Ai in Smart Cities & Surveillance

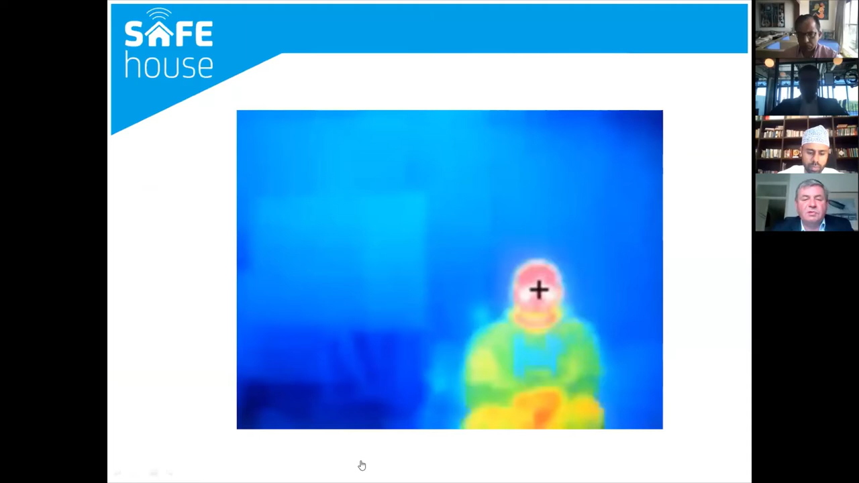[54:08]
so we decided to investigate this and here's the first of our examples and as you can see from this the thermal imaging
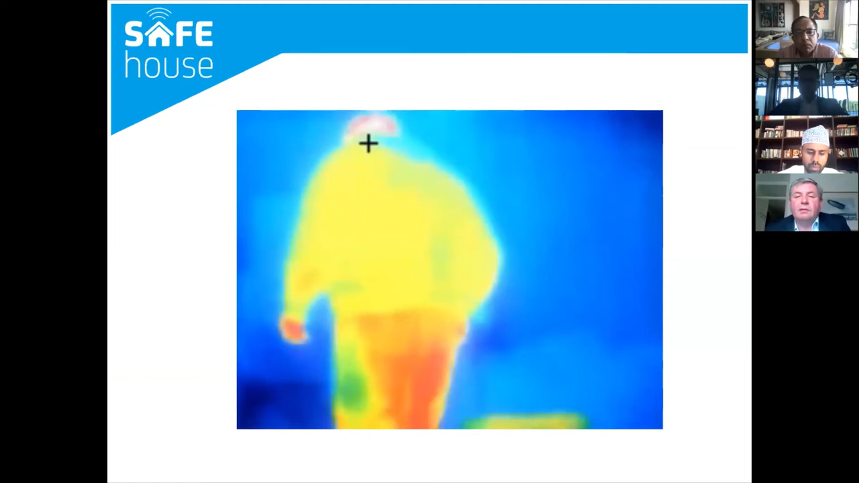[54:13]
uh obviously you can't tell the person is uh actually a
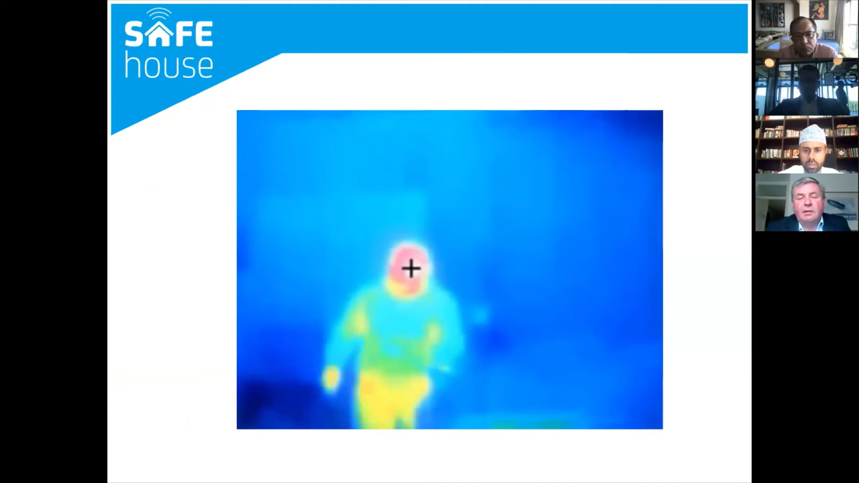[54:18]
person but most importantly you have an awful lot of false data from the thermal imaging there which is actually pretty difficult to identify however the concept was quite good in that we think that if we could refer actually refine this in such a way we would be able to actually have a unit sitting in somebody's home which would not only know the temperature the movement but also the fact the person had fallen and then
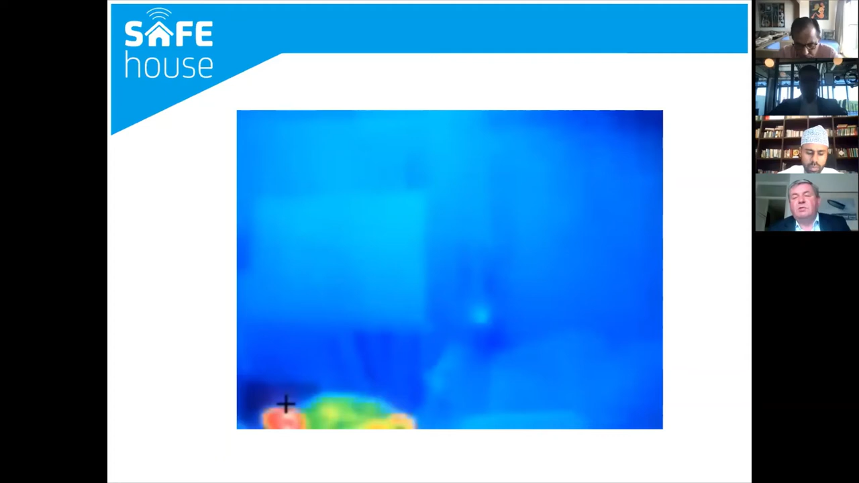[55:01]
a place for what we call forever homes where somebody can stay in their home for uh much much longer than they would be otherwise however using ai we found this
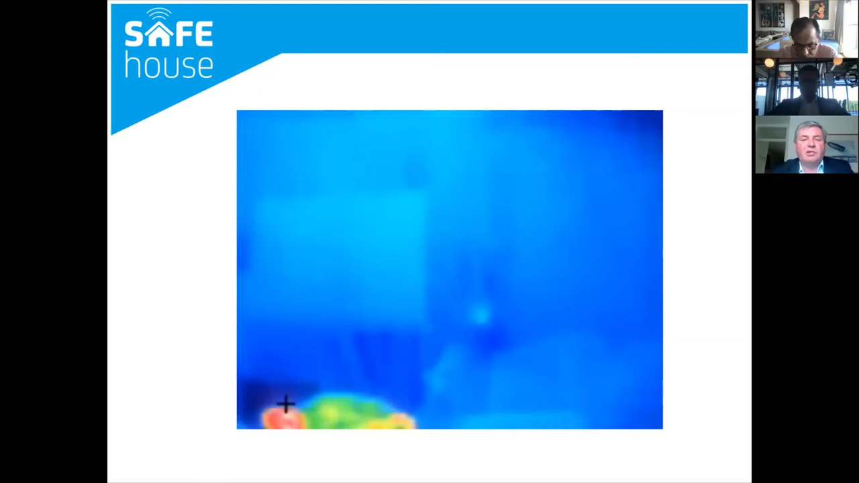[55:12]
actually wasn't going to work either too many false positives and it was too difficult we needed to a better algorithm and after some work
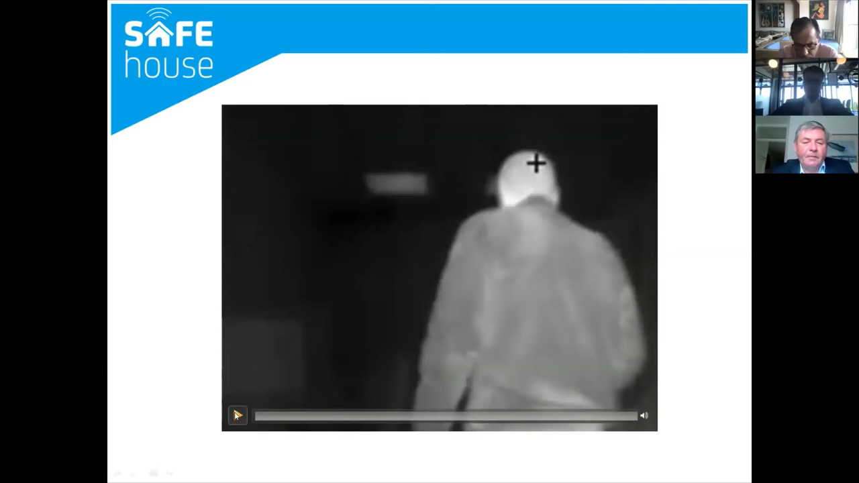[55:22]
we managed to come up with various ways of filtering the information and also
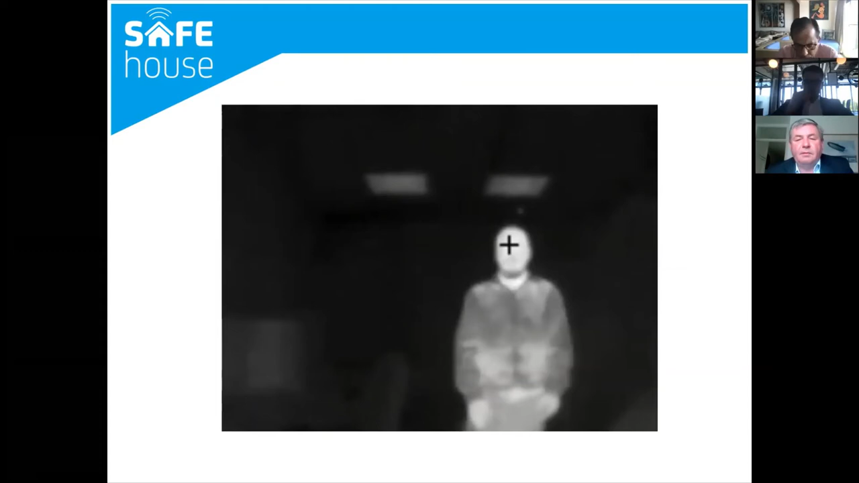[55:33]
identifying a person moving much more accurately completely anonymously but at least we knew the person was doing certain functions